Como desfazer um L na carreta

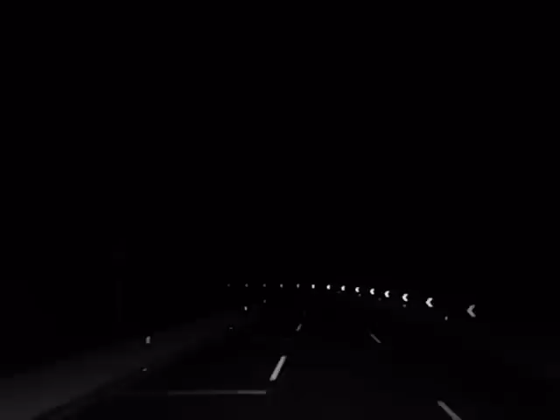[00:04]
Boa noite galerinha, são 20 horas e 57 minutos, estamos aqui na BR-116, Rodovia Regis Vittencourt, hoje dia 5 de novembro de 2014, estamos descendo aqui as curvinhas da Barra do Tubo, o pessoal mais antigo conhece aqui, essa curva aqui já deixou muito amanhã, viu? Então, aqui era pista simples e ela descia uma e subia duas, agora ela só vai.